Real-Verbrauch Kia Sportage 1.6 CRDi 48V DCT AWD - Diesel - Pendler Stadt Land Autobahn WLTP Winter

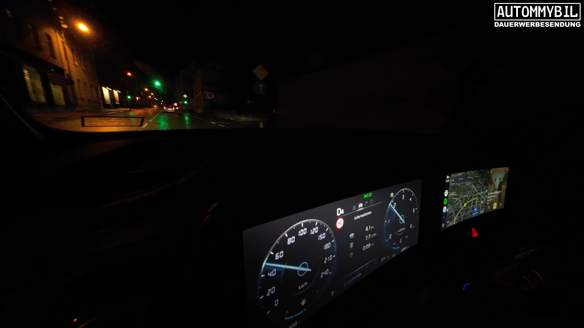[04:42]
demzufolge sollte sich auch unser Verbrauch irgendwo zwischen den 6,1 und 6,7 Litern bewegen.
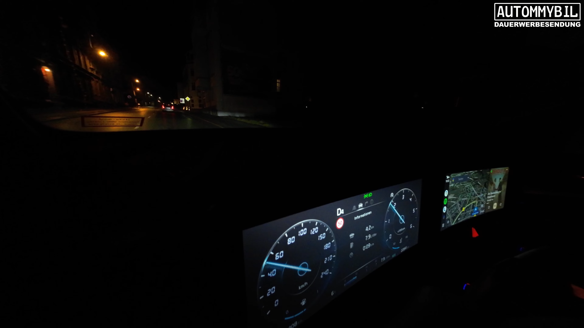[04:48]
Nach einer guten halben Stunde und 15 gefahrenen Kilometern zeigte der Botcomputer
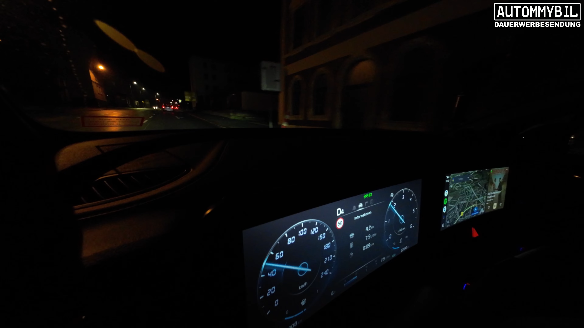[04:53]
in dem Fall einen Verbrauch von 6,5 Litern auf 100 Kilometern an.